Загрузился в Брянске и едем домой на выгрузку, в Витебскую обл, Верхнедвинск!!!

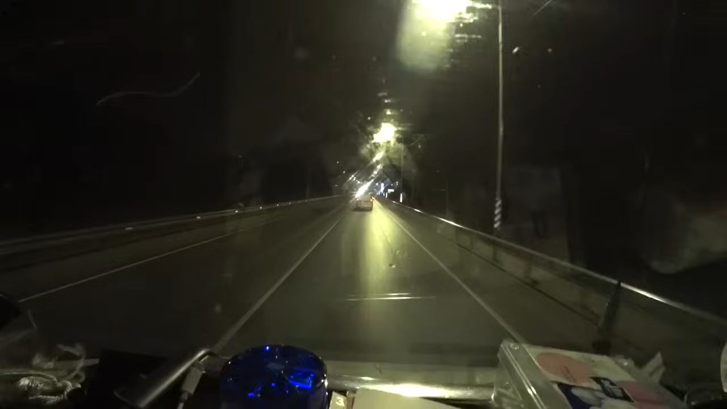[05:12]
а вот и брянск докатился до сюда 2020 и как раз на въезде прямо сейчас в брянск попа не то снег мокрый не то дождь мокрый что-то пошло а у гостики но не а поедем на завод сказали что пустят надеюсь что завтра не надо будет куда-то продается через 600 метров круговое
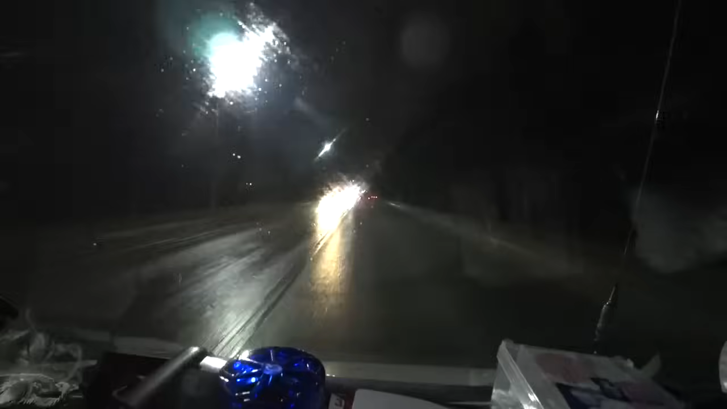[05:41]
движение второй съезд хорошо спасибо второй съезд едем прямо так куда-то а потом направо и так на ту сторону брянска сказать как на вы сторону дома с одной стороны хорошо потому что но не охота прям по этой объездной колотиться там там просто нет дороги